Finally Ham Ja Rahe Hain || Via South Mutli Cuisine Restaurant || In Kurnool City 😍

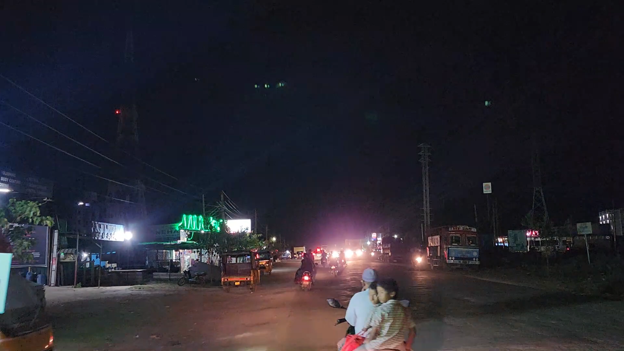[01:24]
थोड़ी ही दूर पर आपको नंदल चप्पोश की रोड पर विया साउथ रेस्टोरेंट, आप देखो आपको दिख रहा है यहाँ पर।